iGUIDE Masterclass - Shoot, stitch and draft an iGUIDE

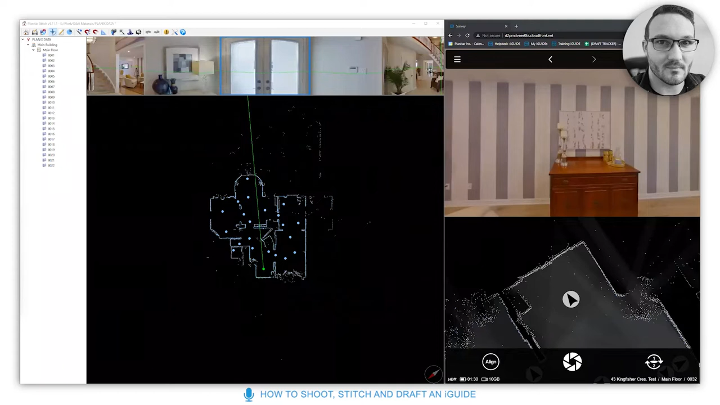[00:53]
or premium i guides this won't well the process mostly is the same for radix but uh it will mostly be just like for standard and premium i guides so we're going to take through that so let's start in settings the first thing you want to do is this is for new people if you've just received your system is make sure that auto align is set to on continue on hdr you want that basically set to external rico for um for basic i guides for more complex stuff you can change the hdr mode uh that's something that we will probably cover in this one this will be the
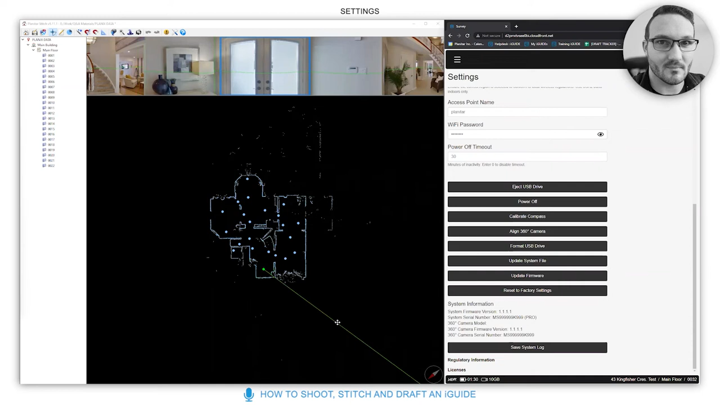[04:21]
system and you've added a theta that was your own it might be a good idea to go through this what this does is it aligns the lens center to the exact area you're looking at on the screen so if i was to point at a corner here and take an image what we want is that corner to line up with the corner on the data here so if i point to this corner does it hit the corner yes it does so this allows you to align that it's just a rotation based thing so that's pretty good to do um if you've just added your theta to a core another thing to do is if you remove your theta and you use it individually on its own then it's a good idea to align the three cc camera just to make sure everything's good you only
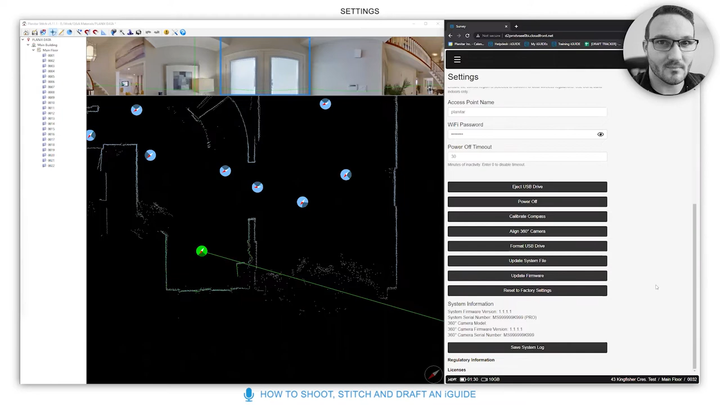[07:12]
a few tips there it could have been just like a lot of the time it tends to be a slight glitch with network connectivity and so just making sure that you are connected to the right network can resolve many of the issues i'm going to keep plowing through um right now i'm going to emulate a project now this that you see on screen is a we'll save the settings don't forget to save your settings as well we should change them this is an emulator so it can do some things it cannot do others so we're going to call this master class project we're going to give an exterior wall thickness of eight i'm going to click create so this is your
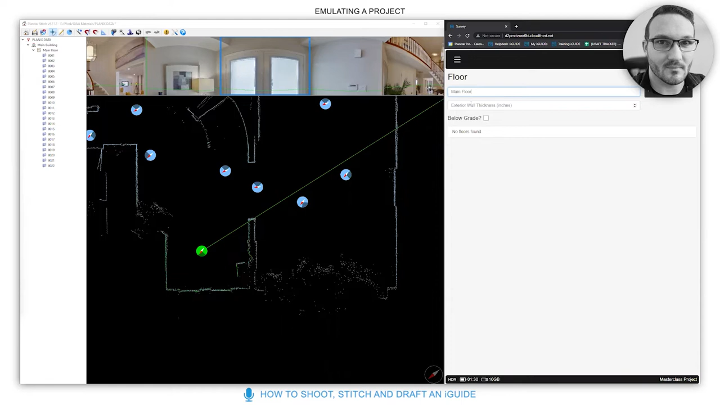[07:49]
start point main floor the floor name will genuinely be the main floor you can start wherever you like but uh for the purpose of taking through this i'll do that main floor exterior wall thickness you can change this here if it's different just click create it's going to take us to the main floor as you can see there's no pano and there's only this laser data which can be quite confusing at first let me just close some things down here so this pano data here that you're seeing this is a live view of what the system sees so when you first put the camera down you can confirm oh looks like the laser is working
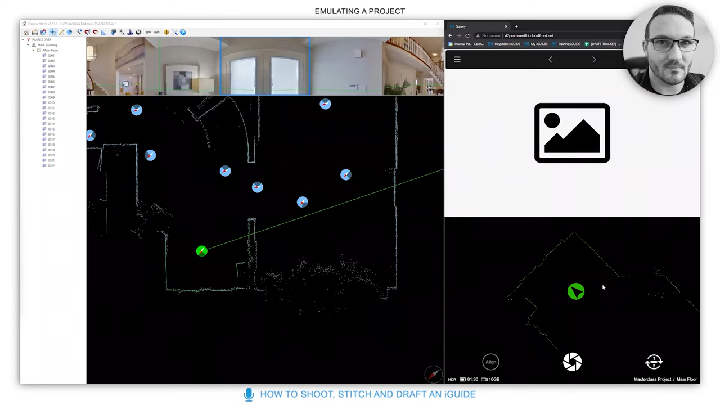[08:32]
fine there's no problems this is what your system is seeing in a live view you could turn this on if you like seeing it in the system settings too generally though you don't need it on and then we're going to hit the capture button to process a scan so once that scans in process as you can see this is what the data has been collected you can see there's lots of gaps so you need to fill that out in an orderly manner now line of sight is important when taking panels so you must be able to see the last location you took a scan when you take your next scan so this is going to follow through
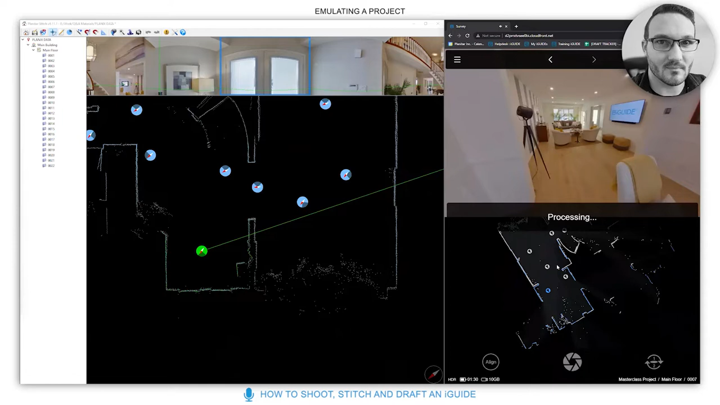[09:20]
flow of panorama images or nice flow of scans you give people a good path to go through as you are scanning so this is about every two meters apart or so and as you can see for good example this scan does not seem to have aligned have aligned properly as you can see over here the line is offset the line here is offset if you notice this on site and then the system has not correctly placed your scan click the align button in the left hand corner and you are able to either manually as you can see i'm just grabbing this you can manually drag it around like so and put it in place so this is where it was this is where it needs to be
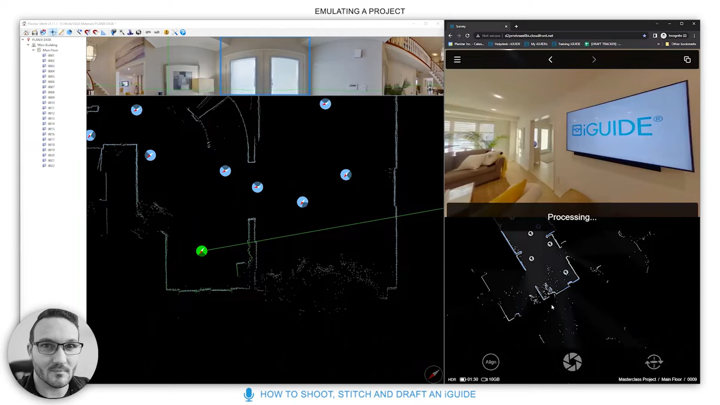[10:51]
and then into the kitchen doorway so this person is taking a scan in every doorway which is great because it gives people a line of sight and it gives people a path to follow on the actual tour itself the more the merrier when you when it comes to scans and you can always disable access ones later on the whole point is to gather as much data as possible but at the same time make it as smooth flowing as possible we're going to keep on going through this process
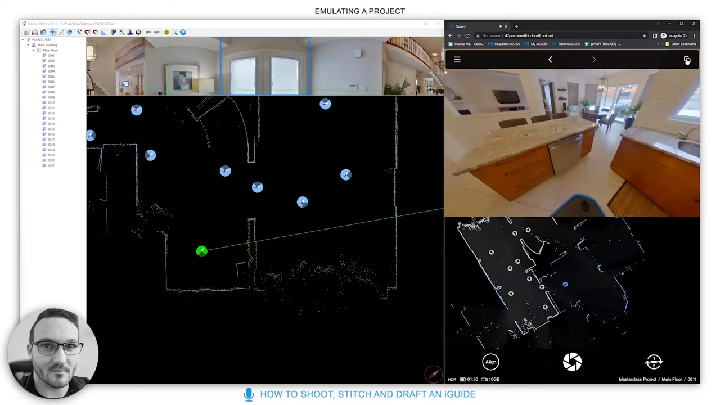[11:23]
and we'll see in fact we don't need to see the panel image you can see the actual the actual data building out itself and you can see what you're looking for is to make sure that all the edges are filled in so we're slowly filling in the ground floor hitting every wall possible and when we go into the living area here the family room i'll go in there in a second you can see it slowly starting to fill this corner in from different views
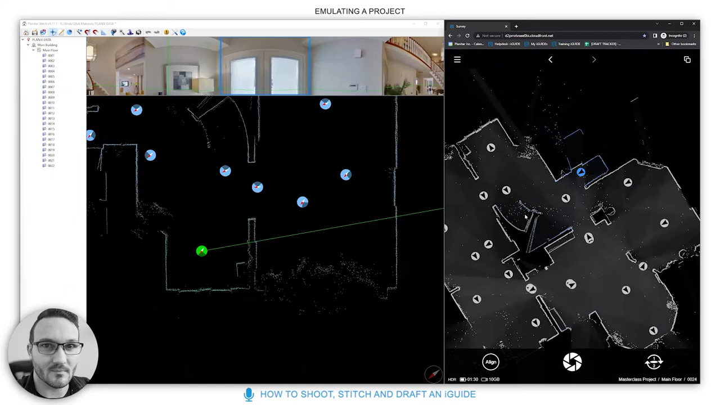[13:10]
big like square that might be black um there might be a closet or a cupboard that you've missed and you need to fill that in ideally especially on the exterior within the exterior areas here you can see that it's there's no data on this wall it shoots off somewhere and then comes back in so that's because there's a mirror here and the laser works with light and so it's refracting that light from the other corner so you're getting like a a flipped version here don't worry about this and don't worry about this window here the